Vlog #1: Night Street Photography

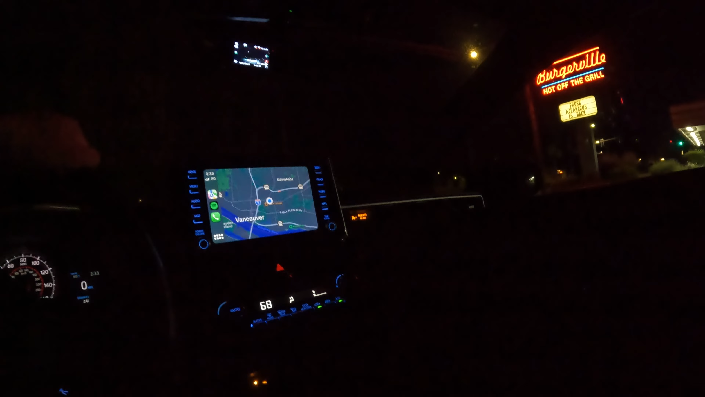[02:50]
And the main light is off because the store is closed which makes sense. But it's a pretty cool sign here.